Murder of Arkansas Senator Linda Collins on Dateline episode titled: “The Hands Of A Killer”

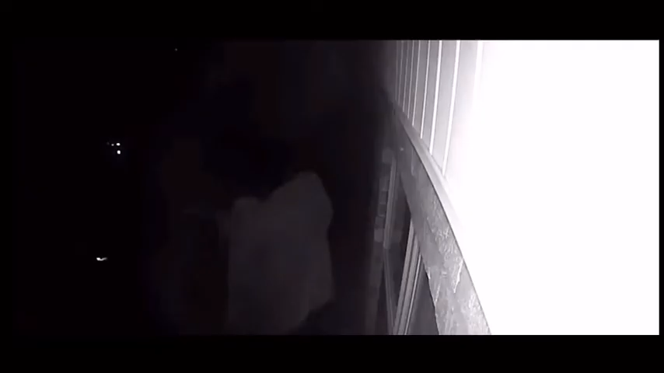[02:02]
Hours after the murder, this nighttime video outside Colin Smith's home captures someone hiding under a white sheet, going back inside.